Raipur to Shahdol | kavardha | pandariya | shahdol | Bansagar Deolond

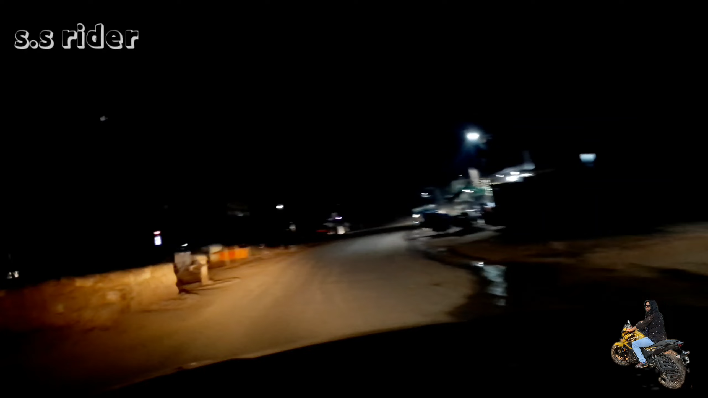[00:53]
तो गाइस जी, अभी हम लोग अभनपुर पहुंच गए हैं। थोड़ी थोड़ी अब चहल पहल हो रही है सब जगह।